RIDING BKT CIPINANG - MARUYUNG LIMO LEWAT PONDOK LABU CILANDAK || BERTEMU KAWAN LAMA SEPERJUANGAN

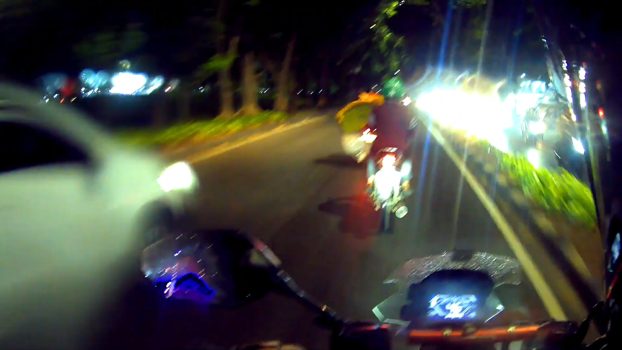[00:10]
Assalamualaikum warahmatullahi wabarakatuh. Leading cuy, jalan-jalanan cuy. Hujan oleh sore, oleh malam Jakarta. Masih di jalan Abdullah CPI cuy. Rencananya mau ke Maruyung,
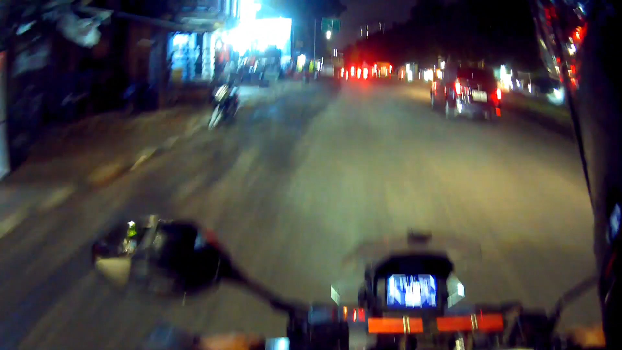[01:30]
Maruyung basah juga nih, masuk kuyuk cuy. WC mana hujan sama anak-anak pasar gemrung. Sini gak hujan cuy, ambil aja lah. Sisi kanan itu hujan, arah balik.
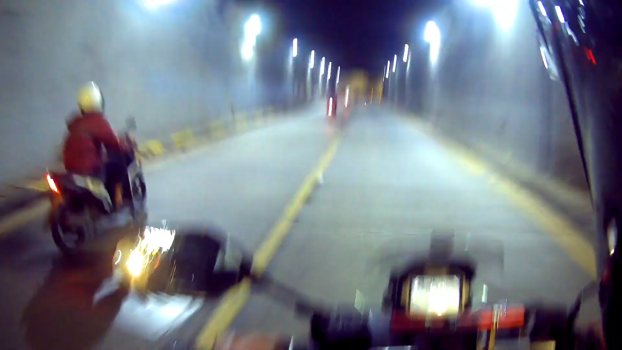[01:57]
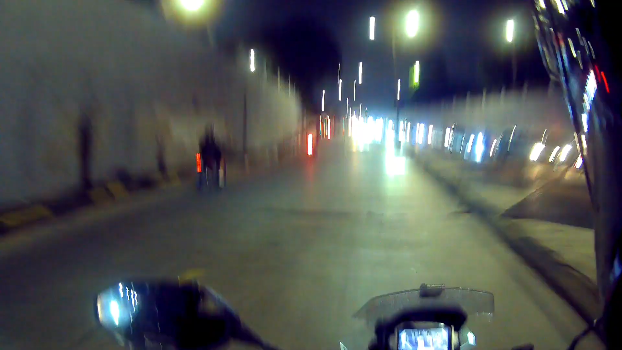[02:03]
Gaskan dulu cuy, arah ke timur yang padat cuy.
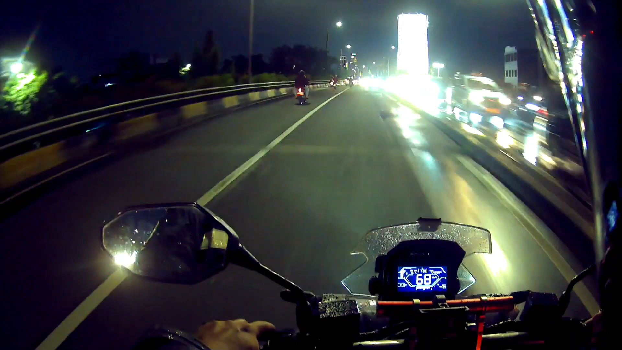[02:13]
Waktunya pulang, jam pulang kerja. Oh, macet parah cuy. Kenapa pakai motor juga nih kalau kerja, anjay. Ini aja motor doang nih cuy. Ya motor lah, nikmati yang ada. Ini lembut semua,
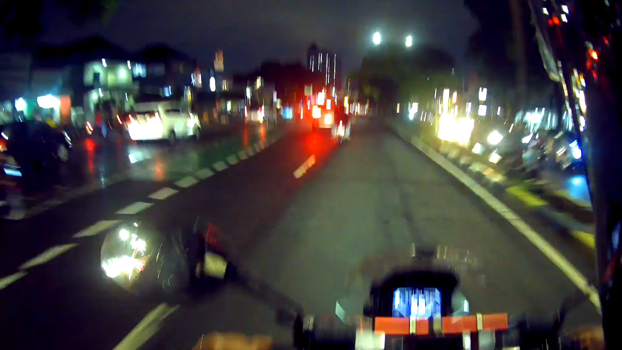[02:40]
masih ada lembut cuy. Lapan rus pelan-pelan, macet rapat-rapat, jalanan padat, kita pelan.
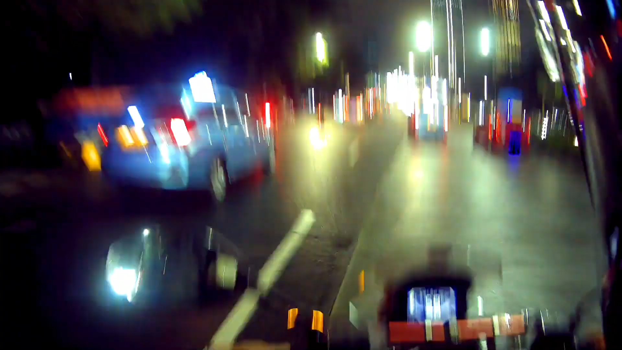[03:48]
gila cuy, ini peraturan ke kanan jalan layang ke Seblangka cuy, tidak boleh dulu di motor, motor coret cuy. Bus ke kiri,
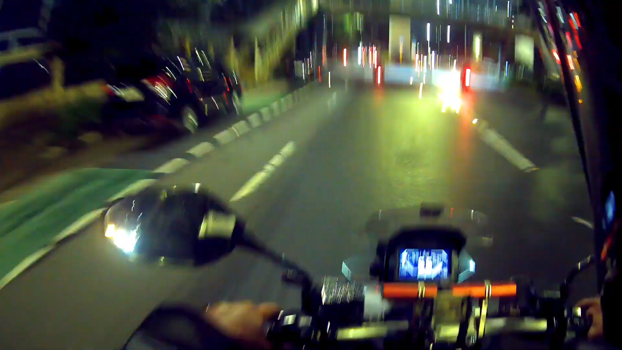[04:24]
terus ke Tanah Abang. Anjay, Tanah Abang cuy, Tanah Abang apa Tanah Merah, Tanah Abang apa Tanah Nona. Udah aprat. Kita sudah memasuki jalanan Rasuna Said Kuningan.
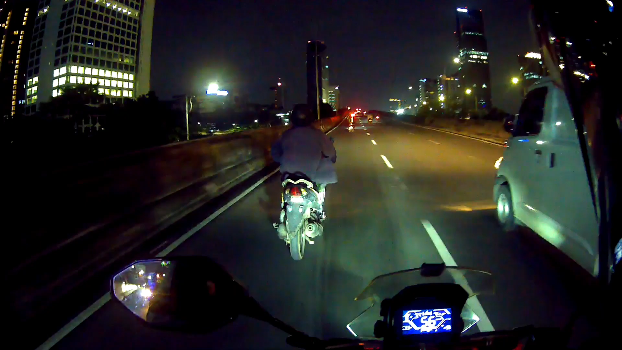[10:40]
Lewat di gedung Travera. Lewat di gedung 165. Aspol.
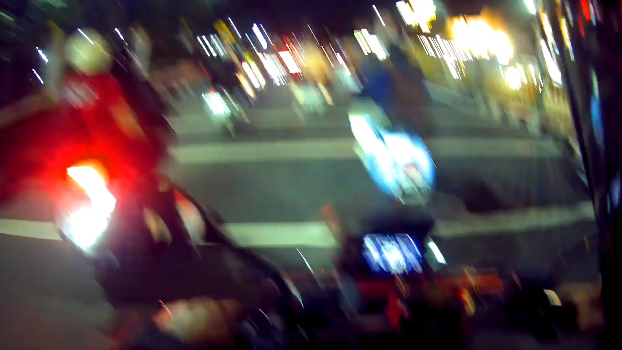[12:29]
Ada Vespa aja. Ya anjay Vespa.
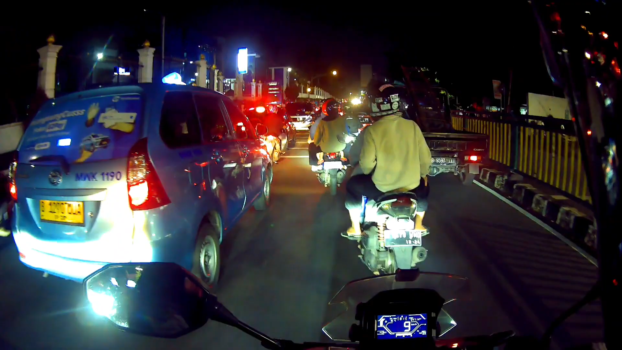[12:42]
Kita lewat itu aja kali ya. Samping Volvo. Siapa gak? Volvo. Bisa dibuka gak jalan? Panas.
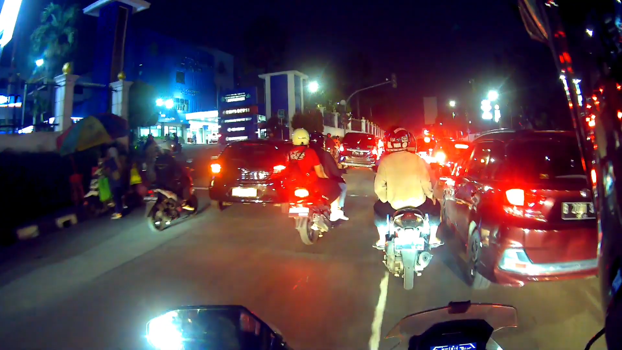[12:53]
Lewat di rumah sakit Fatmawati. Terus cuy. Lewat gua suasa Pondok Labu. Masih seperti yang dulu.
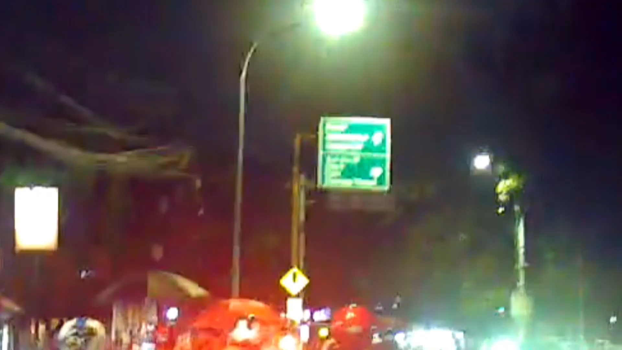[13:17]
Dan dulu
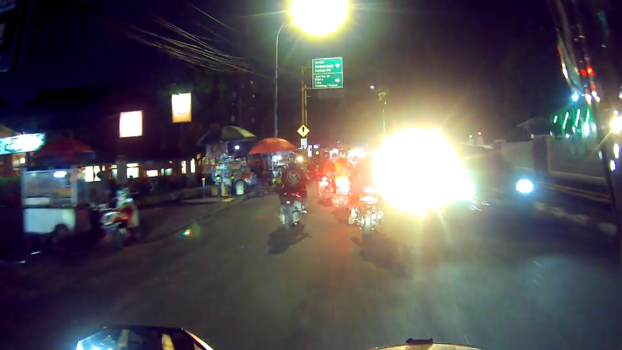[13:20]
gandul-gandul tempatnya mantra ngoplet. Sih seperti dulu jalannya, belum berubah. Ini Pakalan Jati cuy, Balap Pakalan Jati namanya, lupa deh gue.
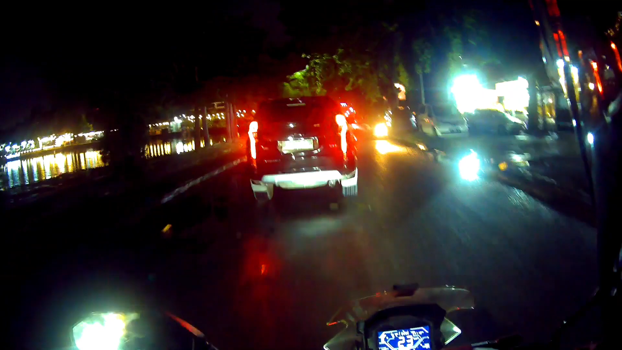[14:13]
Main kiper, kita kiri cuy. Kan Lebak Bulus. Kalau cincin eri cuy.
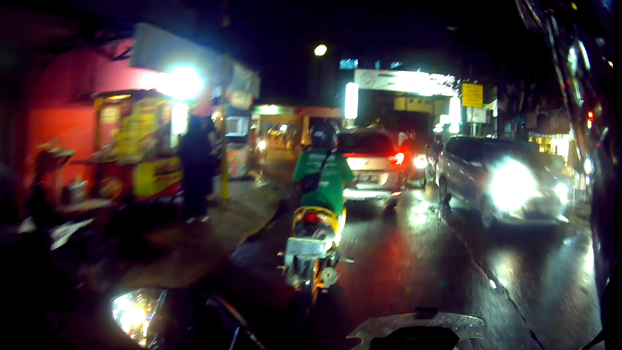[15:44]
Universitas Pembangunan Nasional Veteran Jakarta. Set konsen.
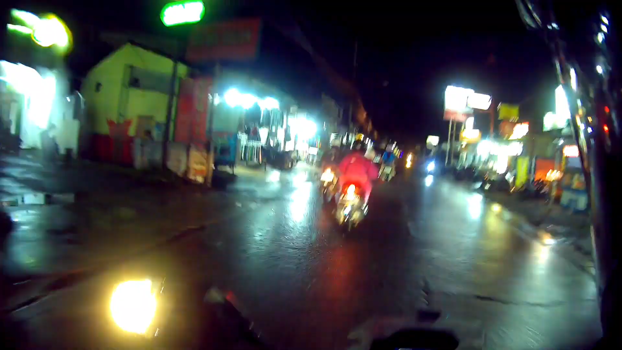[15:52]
Jalan aja, lupa jalan aja. Kita lurus sini.
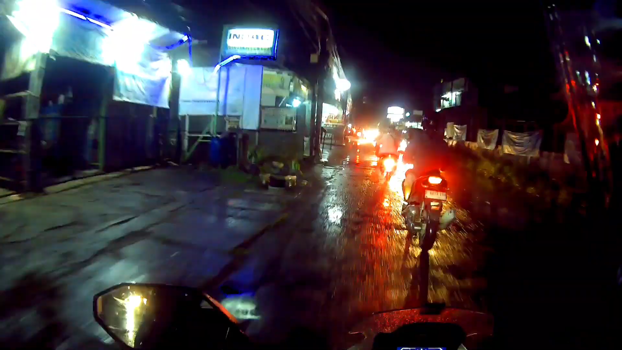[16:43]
Anjir rejat tuh. Rejat sahdu. Maruyong udah. Maruyong. Oh, ini kali ya, General Residen, kenalin aja.
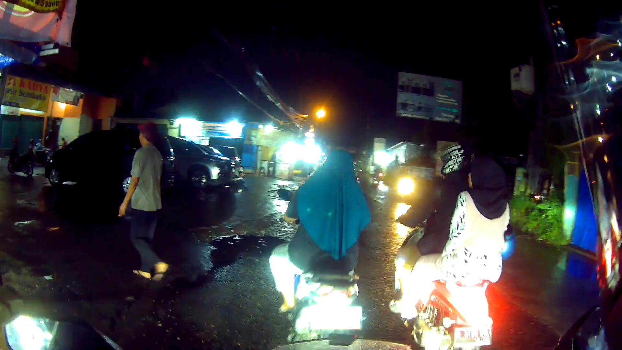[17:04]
Oh dia sudah kan,